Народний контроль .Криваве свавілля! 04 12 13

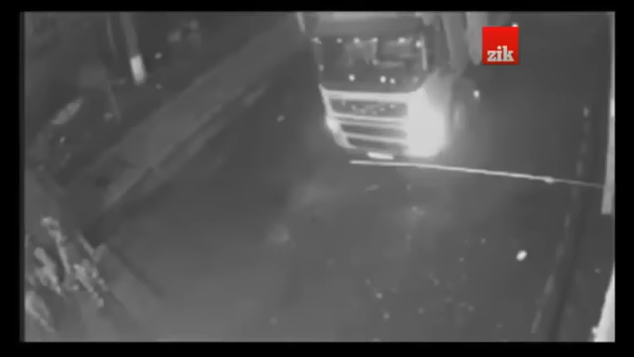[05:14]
а от декого беркутівці наздоганяли вже на бічних вуличках і добивали.